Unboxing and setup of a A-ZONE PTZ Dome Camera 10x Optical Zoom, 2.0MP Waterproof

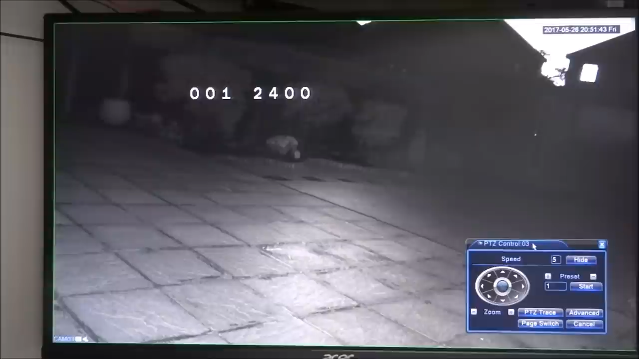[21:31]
Okay, so here we have a demonstration in the dark. So not too late outside, but pretty dark. So you can see the infrared's kicked in now. So let's move the camera slightly. Let's pick an area.
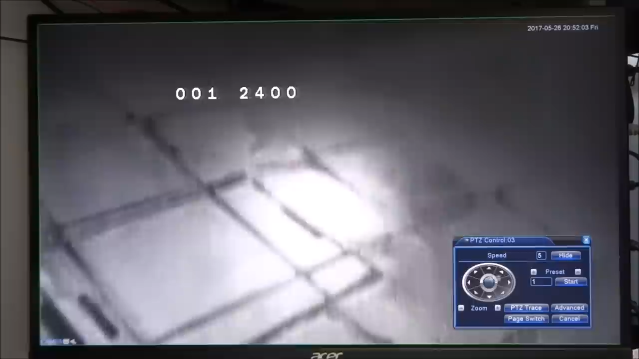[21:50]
Oh, let me go up a bit. It's one of those things. Oh, okay, let me take the speed down.
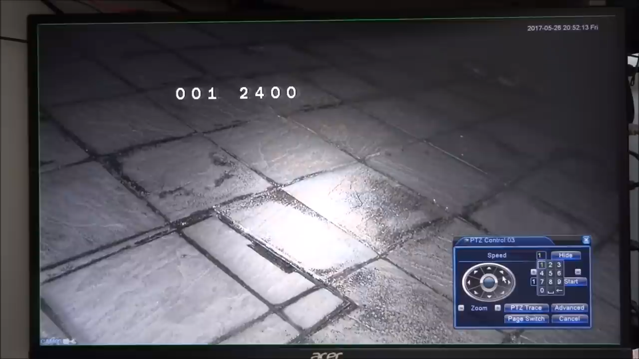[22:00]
One of the irritating things sometimes, it just moves so fast, but obviously you've got to remember to reduce the speed on the camera. There you go. Pretty clear. Let's go further into the distance.
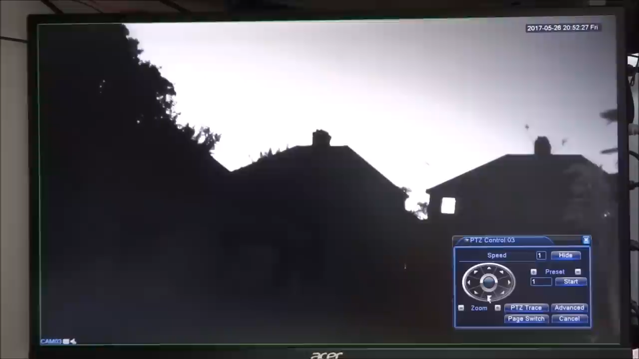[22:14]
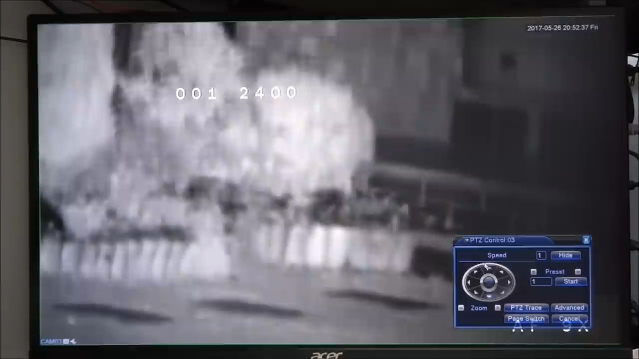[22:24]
Okay, a little bit blurry. Let's let it focus. Wow, okay, that's good. It's very clear now.
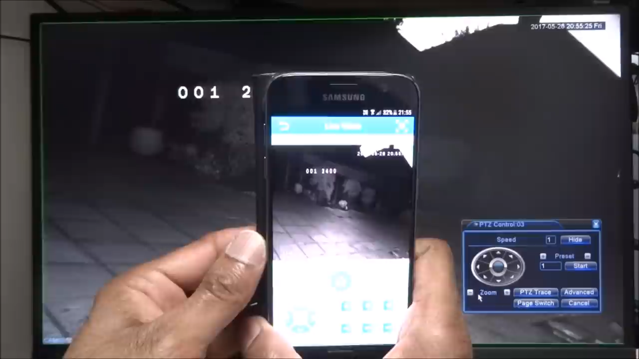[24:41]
So just there, you can see the camera. Let me turn the screen off in the background.
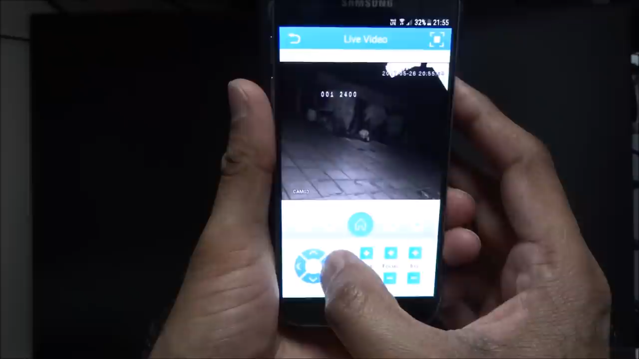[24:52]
And again, what you can do, similar thing, you can zoom around.